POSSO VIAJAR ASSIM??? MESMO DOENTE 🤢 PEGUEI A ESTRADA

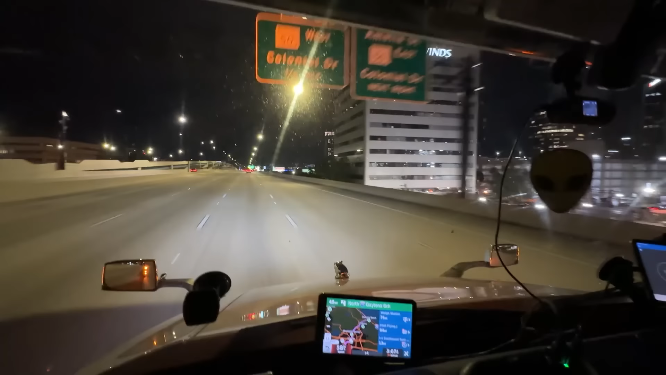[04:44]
É só balada, cara. Só balada, só jovem ali se divertindo. Beleza, meu? Vamos lá pra Jacksonville, ver se nós carrega esse caixote aí. O que eu vou levar é madeira, viu? Vou carregar madeira. cara, aquele azul ali, ó, é um terminal de ônibus, cara. Terminal de lotação de ônibus, né, urbano aí. Beleza? Paulão, é informação demais! Vocês veem que aqui não tem quebra-mola? A gente passa a região central de Orlando por cima, cara.
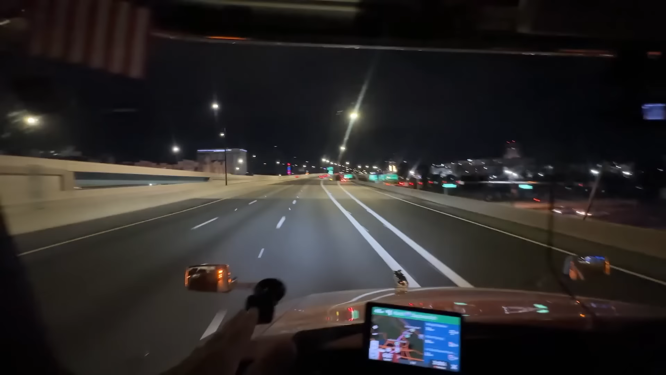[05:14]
Não tem quebra-mola, não tem aquele negócio de passar devagar. Aqui você pode passar em 120 km por hora. Por cima das grandes metrópoles, não é só Orlando. Beleza, meu amigo? Aí o filho chora, mas não vê, a viagem rende.
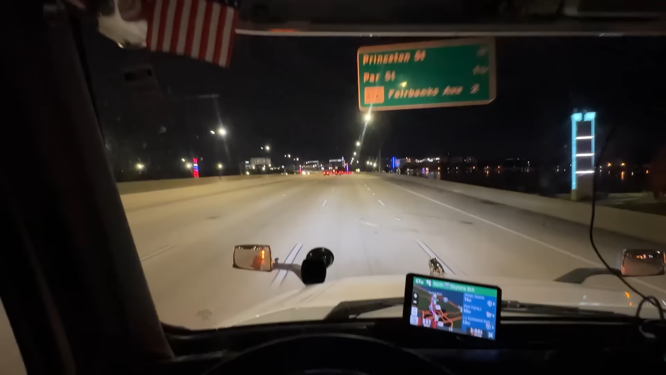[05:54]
Não vou encher o caixote aí e rochar o bambu. Vamos lá pro lado do deserto. Paulão gosta de ir pro deserto, por quê? Porque não tem pedágio. Essa rodovia aqui, ó, é a rodovia 4. Da 4 eu vou andar aqui um, sei lá, 70 km, 50, e vou cair na 95, que também não tem pedágio. Então, é, provavelmente essa viagem eu vou pegar zero pedágio, galera. Então, vocês estão vendo aí. Rodovia é excelente e não tem pedágio. E à noite, agora pra mim vocês viram aqui, ó, 11h30, né?
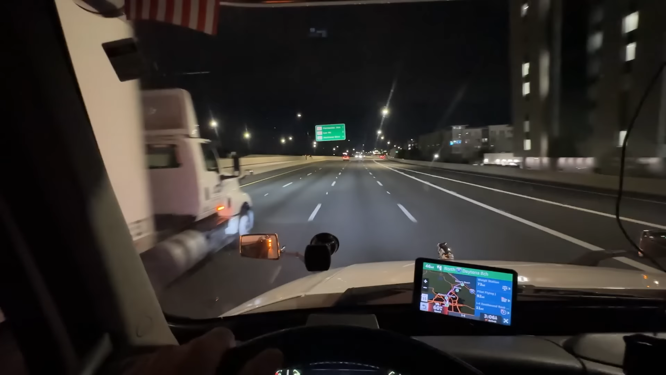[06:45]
Tá querendo dar um cochilo, ele avisa, sabe? Pra você voltar pra pista. Então esse caminhão é o mais completinho que tem. Por isso que tem muito sensor, né, galera? Só dessa vez na mecânica eu troquei 3 sensores, cara. 3 sensores, tá bom? É isso aí. Quer entrar na chuva, tem que se molhar. Olha, meus amigos. Os caminhoneiros dormindo na beira da rodovia, porque não tem vaga pra dormir nos postos, nem nas paradas de descanso, tá vendo? Ó. Cara, é muito ruim dormir desse jeito aí, cara.
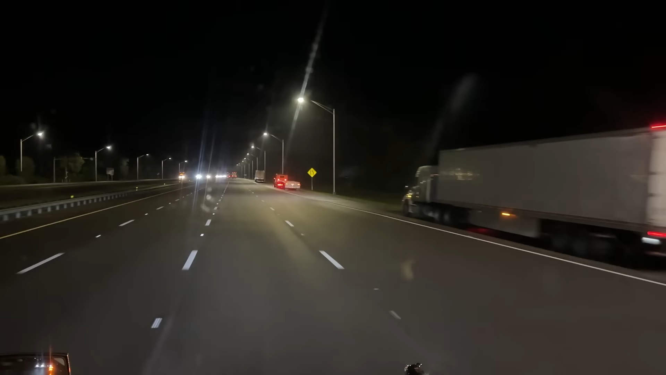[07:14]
Passa os caminhões carregados do lado. Chega a balançar lá com o vento, cara. Olha aí. Não é fácil não, meus amigos. A vida do caminhoneiro, galera, parece que é fácil, mas não é não, viu? Ficar fora de casa, longe da família, festa,
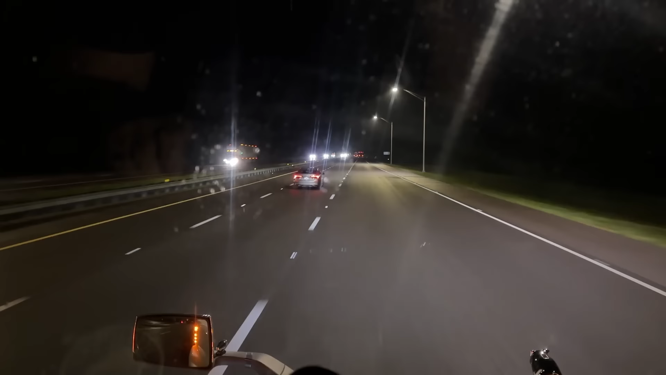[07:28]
aniversário, dormir na beira da rodovia, cara, você tá doido. Ainda que aqui pra nós não tem muito negócio de ladrão, de assalto de caminhão, de cabine, sabe? Não, quase não veio falar, né? Rodovia excelente, mas não é que não vai sofrer também, galera. Sofre aí também. Ficar fora de casa, dormir na beira da rodovia. Meus amigos, mais a galera dormindo aí, ó. Tudo na beira da rodovia, vai vendo. Au! Chora! Olha aí o cara com o alerta ligado.